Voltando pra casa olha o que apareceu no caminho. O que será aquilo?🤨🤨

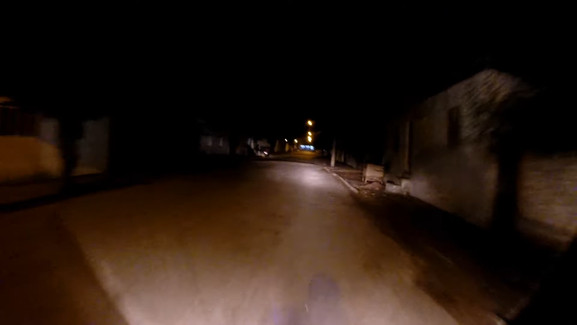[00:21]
Fechar a lente aqui. Pra não pegar zumbido nenhum aqui.
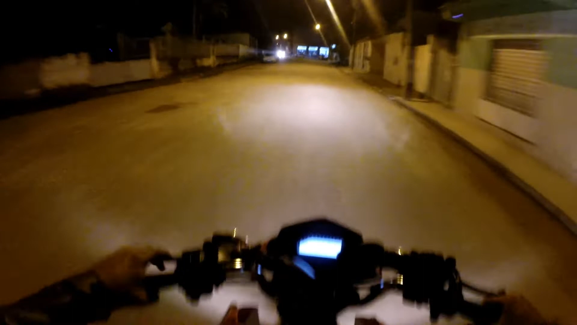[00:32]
Parei o serviço agora aqui. Fechei o posto ali. Você viu aí no início do vídeo aí como é que a moto tava, né? Limpinha. Vamos ver como ela vai chegar lá na desejada.
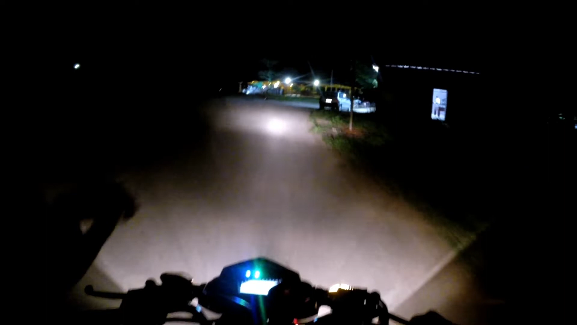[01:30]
É isso aí pessoal, saí aqui na estrada de terra aqui já. Igual vocês viram no início do vídeo aí, como a moto tava limpinha mesmo.
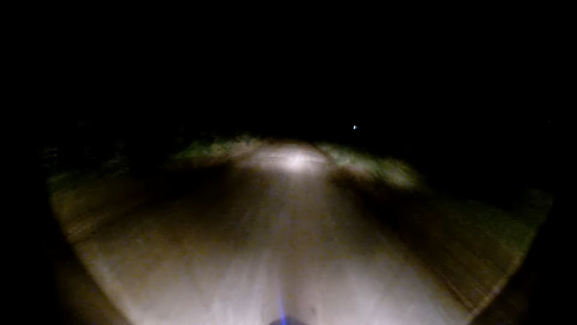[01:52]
Agora vamos ver como ela vai chegar em casa. Nem quero imaginar, viu? Tô em dúvida aqui por onde eu passo. Se eu pego aquela lama chata mesmo, igual vocês têm visto aí no vídeo aí que eu postei aí no penúltimo vídeo aí que eu postei. Eu vou arriscar passar pro mesmo lugar.
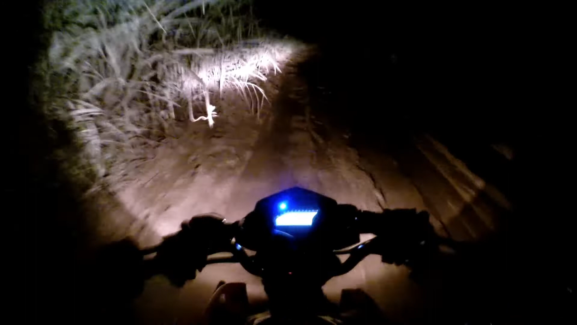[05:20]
Não sei se tá dando pra vocês verem aqui. Olha, desvia a moto. Caramba, sujei a moto toda. Chega em casa lá, eu mostro pra vocês, ó. Olha, olha que derrapada. Caramba, aqui arruinou pra caramba mesmo, né? Hoje de manhã só tinha água mesmo, não tava essas maletas, não. Caramba, respingou a moto toda, viu?
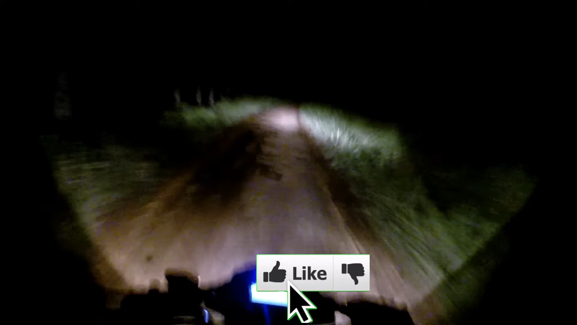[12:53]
Vou analisar o vídeo aqui, ver se compensa postar aqui no canal, mas acredito que sim. Ela filma bem à noite, vai ter pouca visibilidade, né? Porque vai estar tudo escuro, né? Só vai ver a visibilidade do farol mesmo aqui. Mas eu vou postar aqui no canal aqui pra vocês verem aqui. Espero que vocês tenham gostado do vídeo aí.